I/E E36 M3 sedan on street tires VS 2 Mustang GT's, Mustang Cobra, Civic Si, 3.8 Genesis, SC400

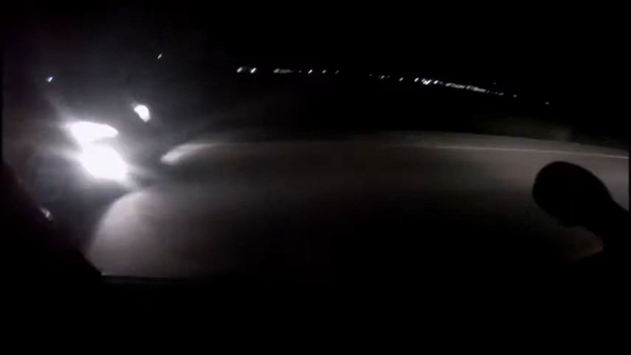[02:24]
It took him forever to come around me, though. I hit the hazards before he passed.